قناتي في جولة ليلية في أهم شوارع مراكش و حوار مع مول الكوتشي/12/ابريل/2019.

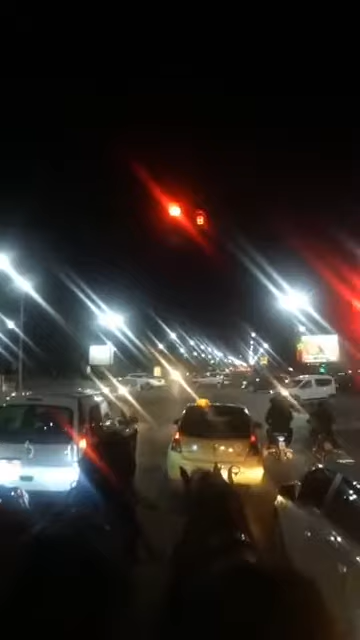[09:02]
هذا باب النقب. هذا نقول اجي نقبوه هي اجي نختصروا زعما نختصروا الطريق. بون وربما كانوا تي نقبوا من شي باب صغير كذا مع مراكش كان البيبان كيتسدوا في العشيه بحال بحال السلاويين. ايه كاع المدينات القدام كانوا كيتسدوا حمايه لذاك اللي لداخل لان كيوقع كيقولوا كيدخلوا كيهجموا عليهم. كانت القراصنه ولا كانت السيبه. الحمد لله كاين الامن. اللهم لك الحمد.
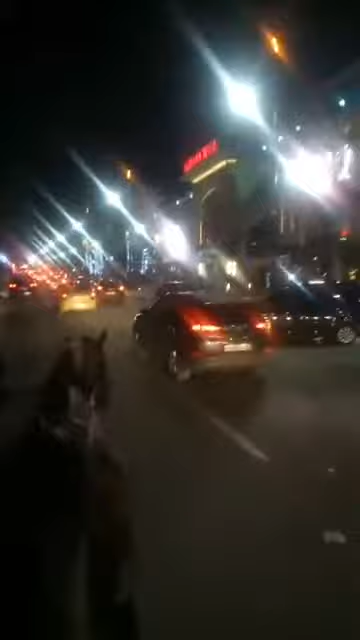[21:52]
في شارع محمد السادس محمد السادس اطول شارع في افريقيا هو ايوا نزولا عند رغبة الاستاذ تكون 14 في وسط المدينة ومع هو تلاقى مع المتوكل راه جابنا كان غادي يغشنا واقيلا ياك